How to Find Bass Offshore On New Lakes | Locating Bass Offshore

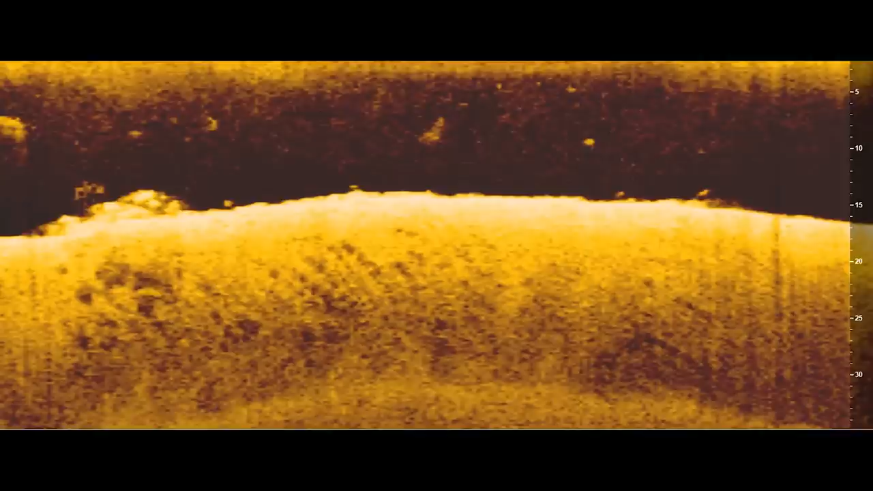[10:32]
And this is the rock pile on my down imaging. And you'll see the jagged bottom. And this spot's really hard to actually see the fish in, but the fish are actually right here. And you can see these few dots. They're positioned just off the bottom.
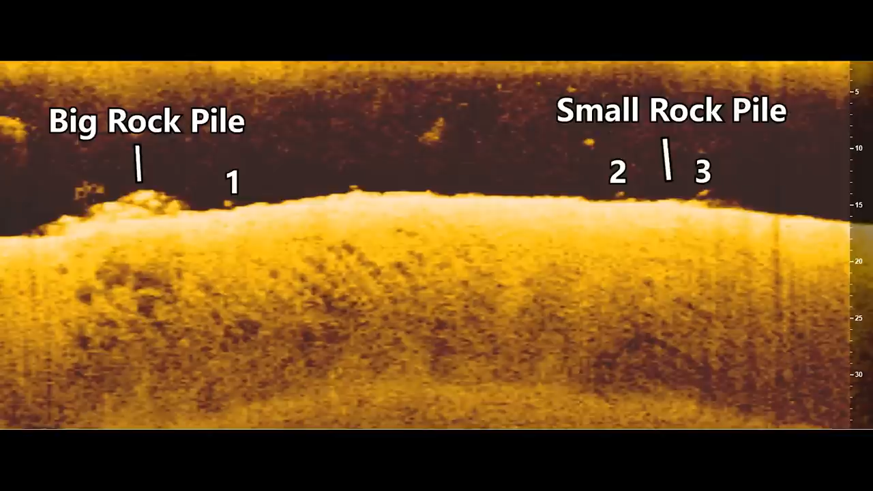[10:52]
And I actually just made a video explaining these sonar images completely. And you can check that video out here if you want an in-depth analysis of these spots.
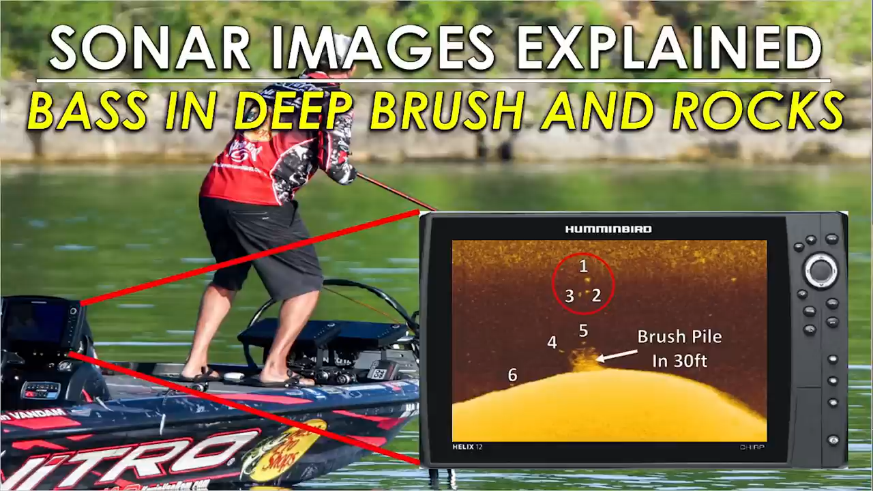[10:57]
But here's the next spot where I caught those good spot baths.
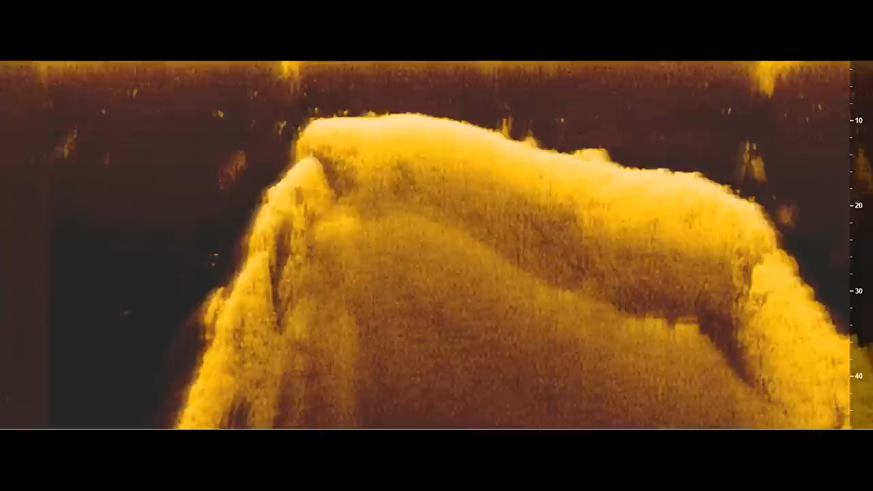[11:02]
And it's another point with another good rocky spot up on top. And you can see three or four fish just on the break right here. And I actually saw these fish the third time I graphed over the spots. The first two times I didn't really see very many fish in there because they were actually tucked away in those rocks. But the third time I graphed over them, which is actually right after I caught those two spotted bass, they got a little bit active and showed themselves a little bit.
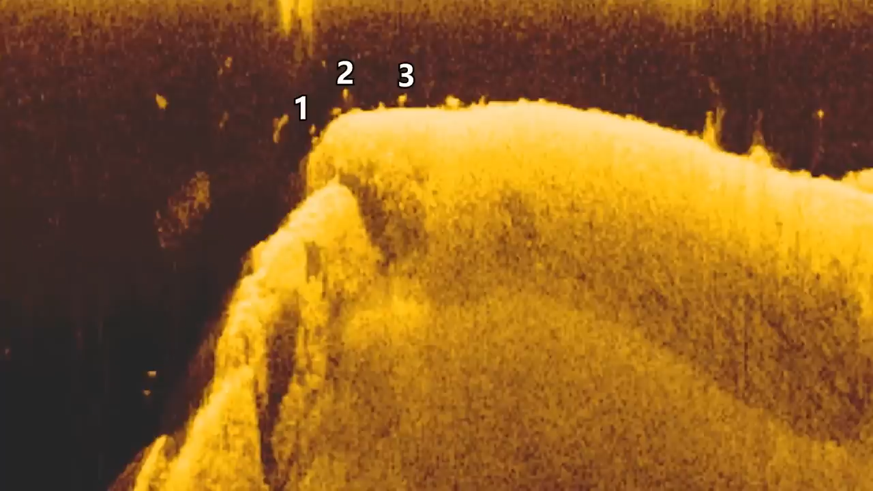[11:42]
And so you can see sometimes when you graph over these areas, you may not actually see the fish in those rocky spots. But if you catch a few, you can sometimes graph over them and you'll see that those fish move up out of those rocks and then suspend or just kind of get right on top of them. And then here are the areas on Navionics where I caught some of my best fish.